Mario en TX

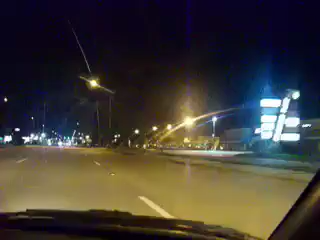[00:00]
Vamos a ver a Mario Castillo, manejando en las calles de Poli Station, Texas.